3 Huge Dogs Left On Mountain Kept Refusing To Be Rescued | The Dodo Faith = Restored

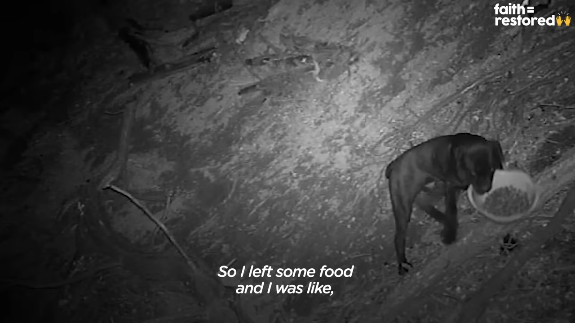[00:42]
So I left some food, and I was like, okay, I'll go back tomorrow and try again.
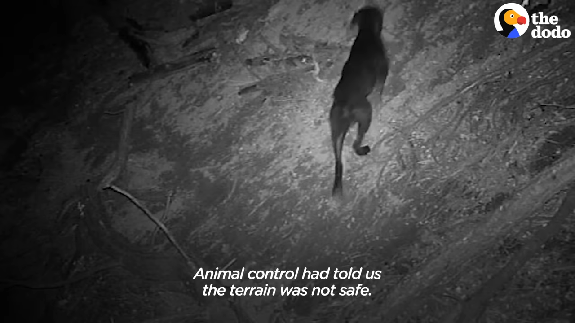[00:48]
Animal control had told us the terrain was not safe.